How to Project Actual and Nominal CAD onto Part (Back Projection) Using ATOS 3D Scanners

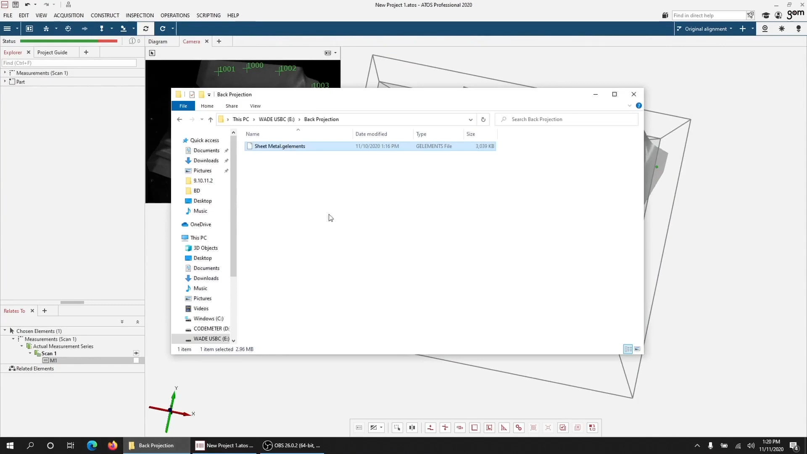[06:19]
I'll bring the CAD in. Say add to parts. Now that's in our project. And we can go ahead and create an alignment, pre-alignment here.
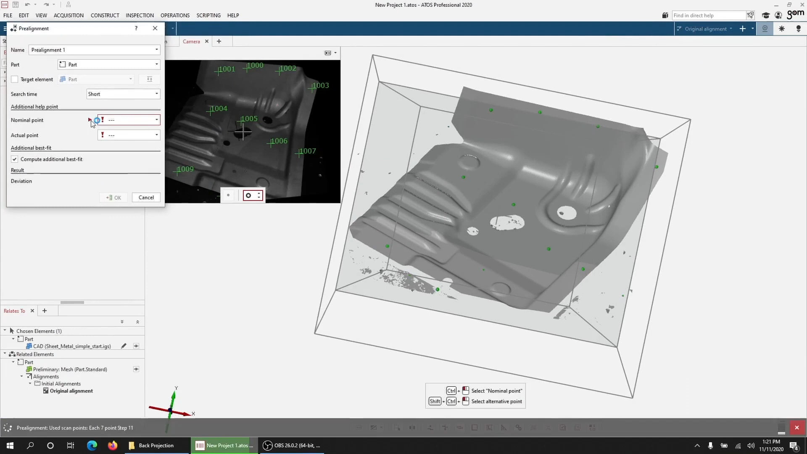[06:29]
And you'll see that the scan data is now in line with our CAD. So here we can go ahead and make the CAD exclusive.
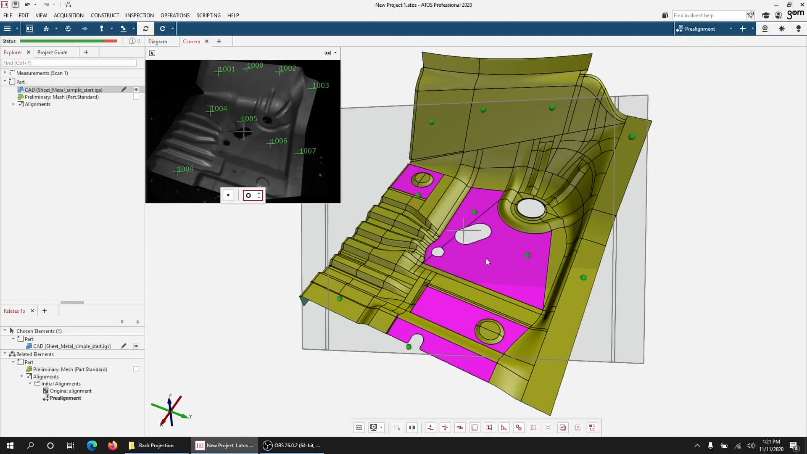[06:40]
We'll drag it into the 3D view. So we'll go to the construct surface point. Click a place in the CAD. Some arbitrary place.